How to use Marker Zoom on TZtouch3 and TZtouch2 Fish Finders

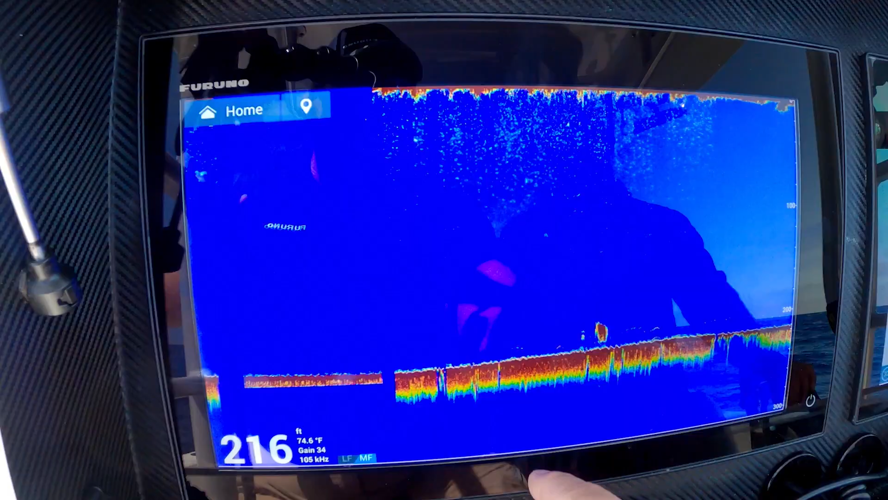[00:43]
On screen: depth 216 ft, water 74.6°F
All we have to do is go to the bottom edge swipe, swipe up, and we just touch on marker zoom.
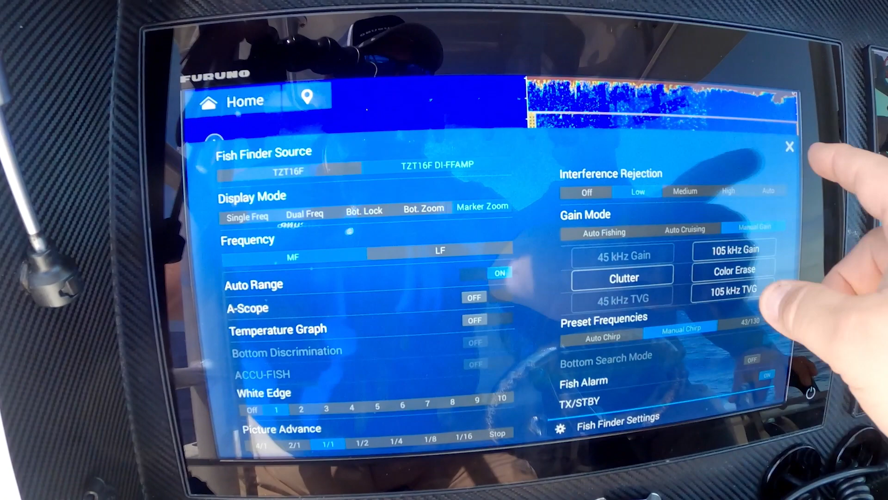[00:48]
Simple to do. What's going to happen is this yellow box is then going to pop up in this box.
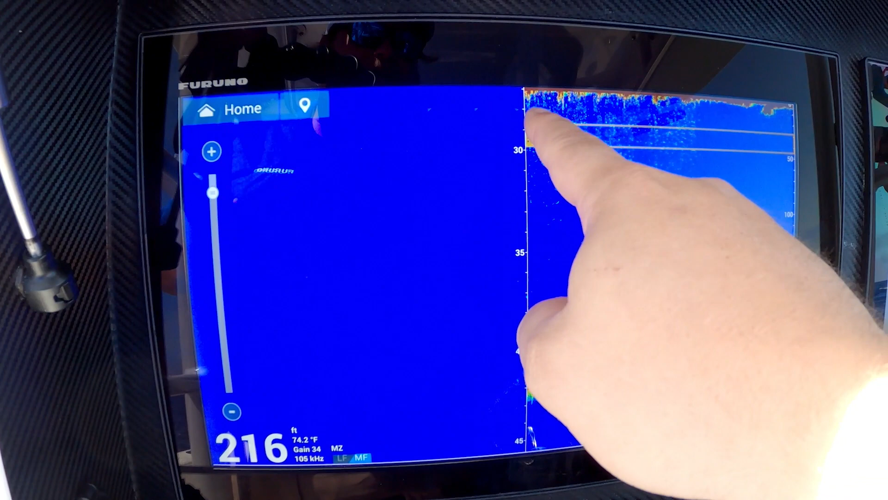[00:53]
On screen: depth 216 ft, water 74.2°F
I can drag it down to what I want to be zoomed in on.
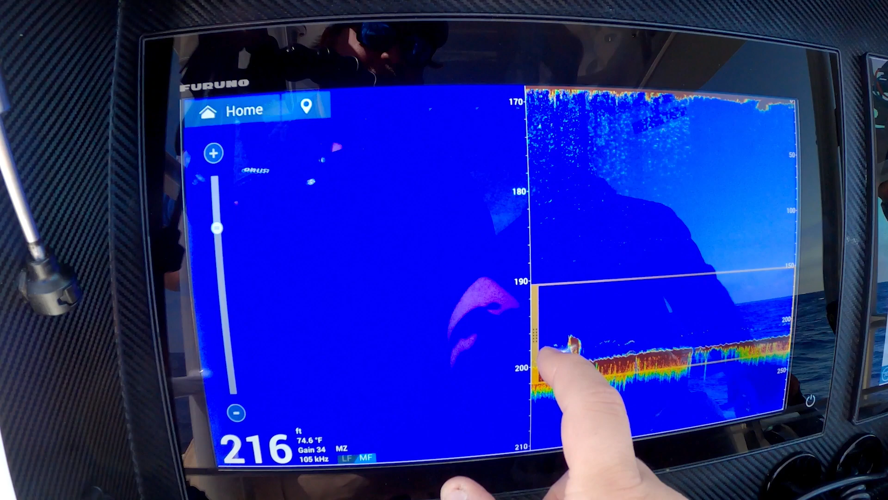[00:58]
On screen: depth 216 ft, water 74.6°F
I can also pinch to zoom to make that box a little bit bigger so I can pick what area of the bottom I am zoomed in on.
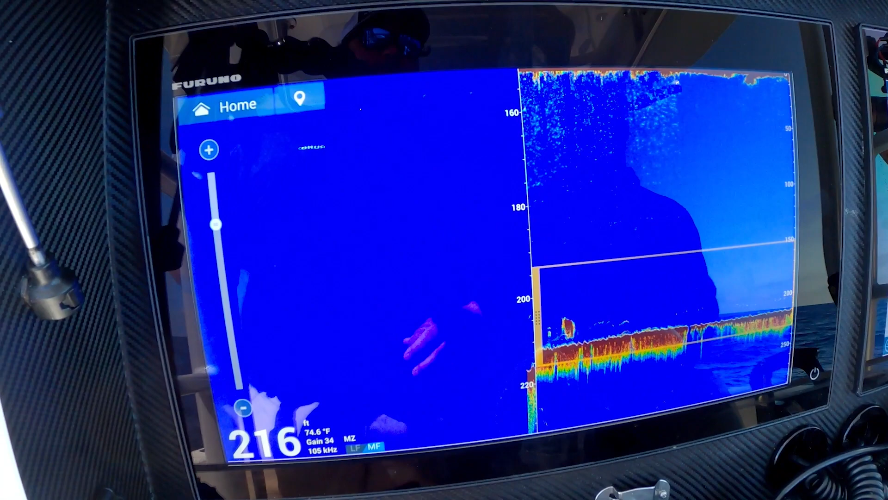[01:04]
On screen: depth 216 ft, water 74.6°F
And what that's going to do is we're going to have the ability now to see that full water column, but also we're going to be able to see that zoomed in section as well.
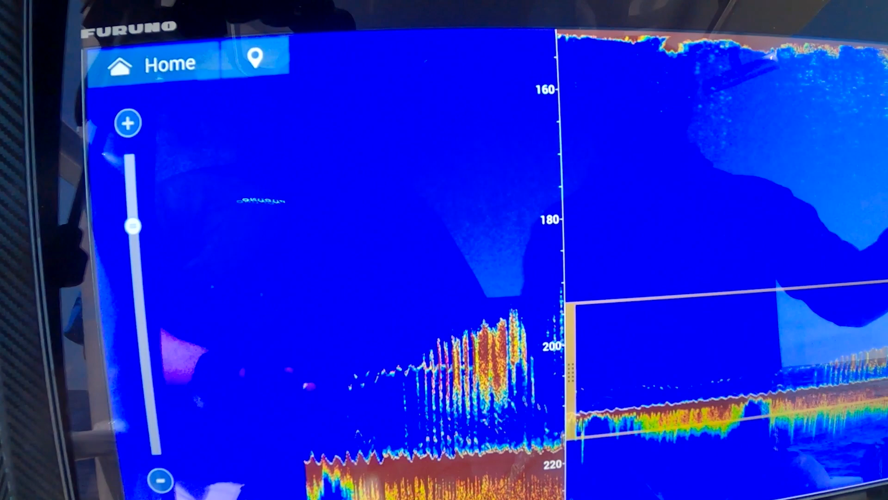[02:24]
You know, we're seeing the wreck, we're seeing the fish holding down here on the bottom as well. So you're kind of getting the best of both worlds for that scenario. And another place marker zoom works really well is when I'm out in California and we're targeting some of those big bluefin tuna. Oh yeah. Well, those fish, we don't care what's going on below 300 feet.
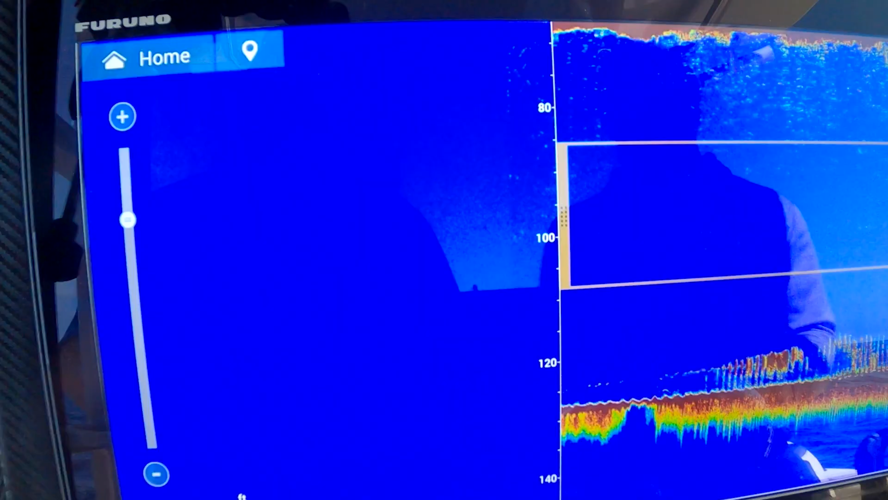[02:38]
We don't get those fish ready to feed until they come up above 300 feet.
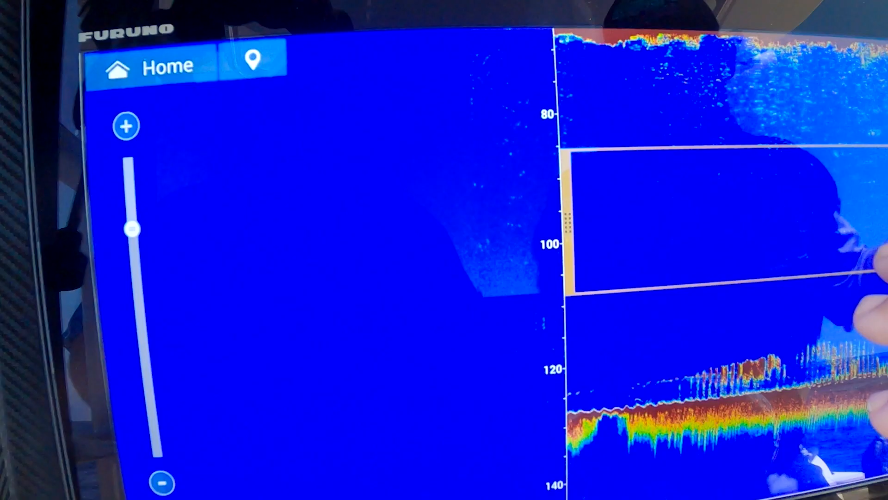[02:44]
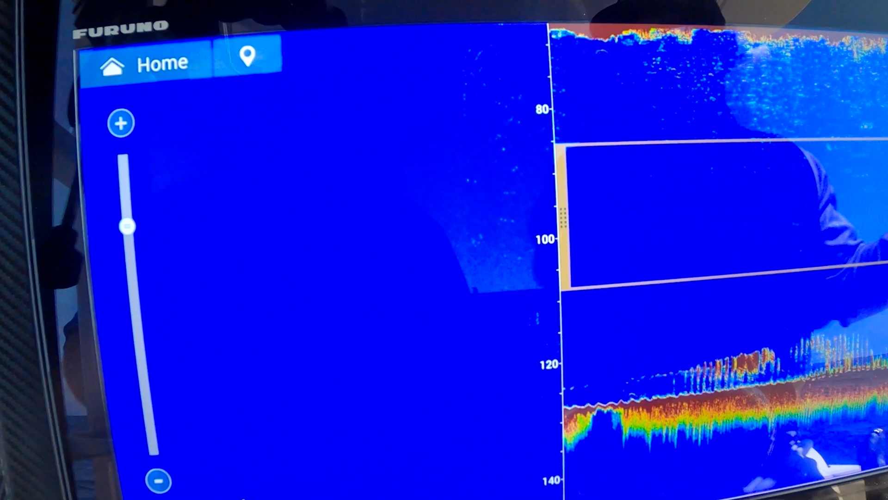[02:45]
Now, once those fish start coming up into that 150 foot to 75 foot, we know we're going to get bit. Nice. Nice.
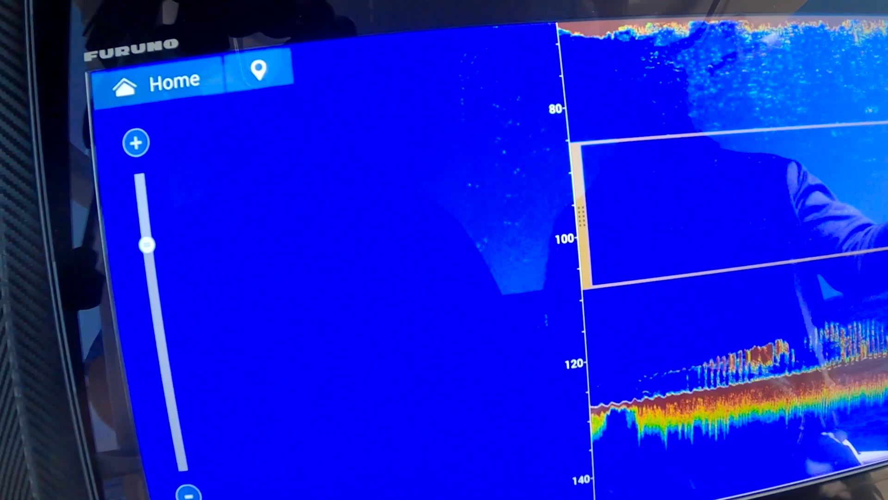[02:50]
Then you can be zoomed in on that section of the water column. Just looking there, looking for our marks. Yeah.
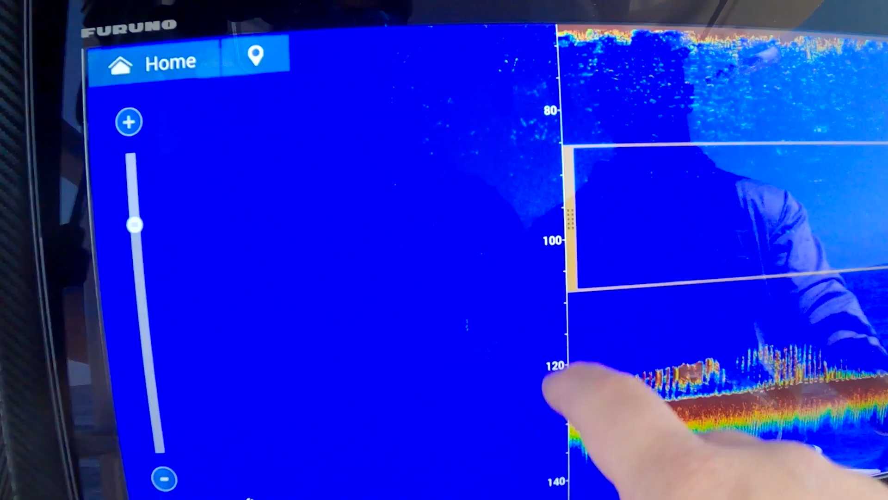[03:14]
All we had to do was an edge swipe up and turn on marker zoom. And when we're done bottom fishing or we're done using it, we just can go back to single frequency or we could go to dual frequency.
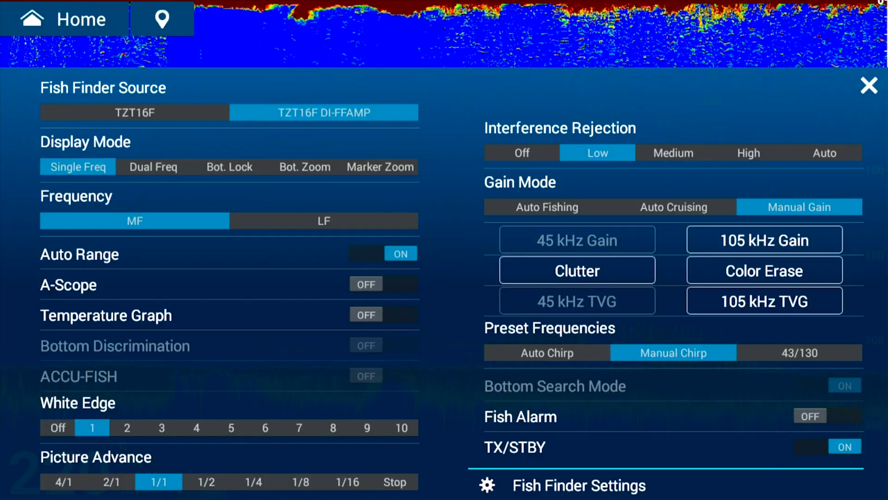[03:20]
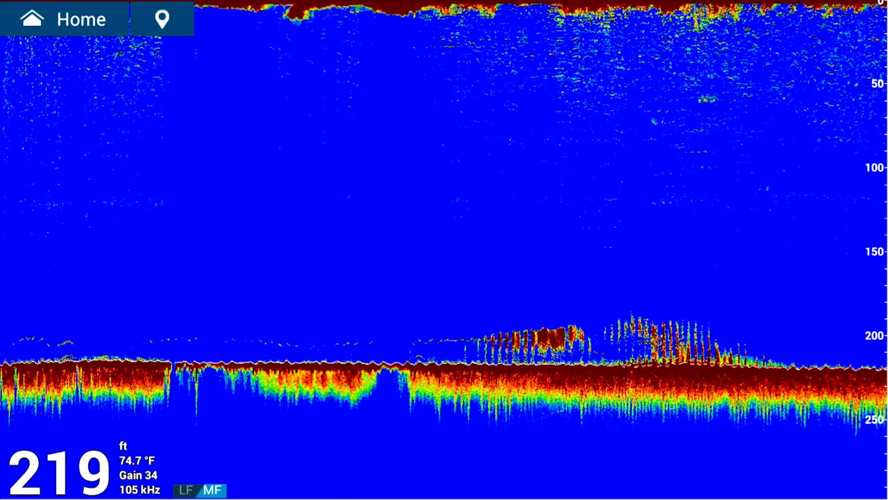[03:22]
On screen: depth 219 ft, water 74.7°F
However, we want to run it just with a simple bottom edge swipe. Well, that's another quick tip on how to use marker zoom on your TZ Touch 3 MFD.